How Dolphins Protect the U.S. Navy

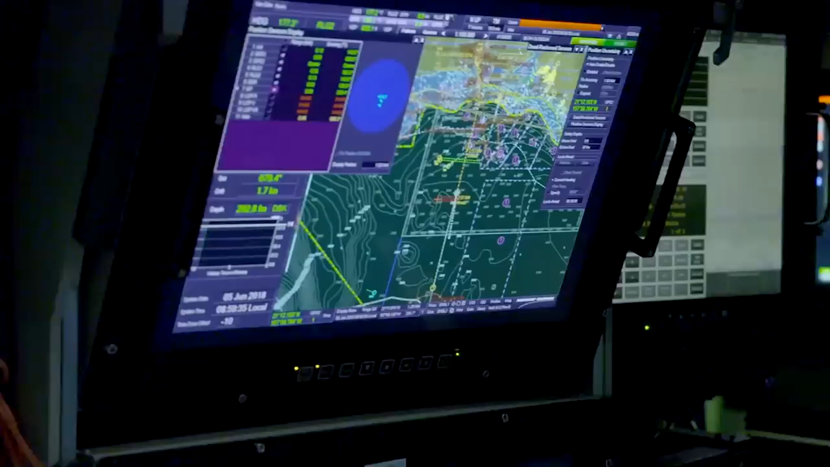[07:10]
Ships can also use this technology to map the ridges of the ocean floor and get a general understanding of what lies beneath the surface.